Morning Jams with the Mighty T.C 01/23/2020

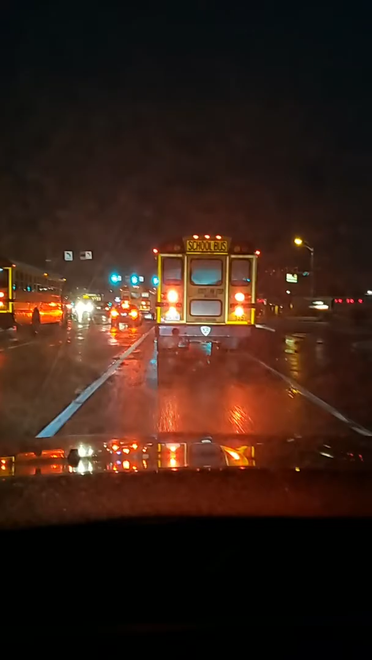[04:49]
Gotta make a detour this morning, y'all. Now Rodney Ayers, what's up, brother? You do what you do, but I'm sure that it works for you. Damn, school buses taking over the road. Oh, how they gonna drive down both roads? Both lanes down the street. I'm trying to get it through to you. Hey, Tracy Hackworth, good morning, girl.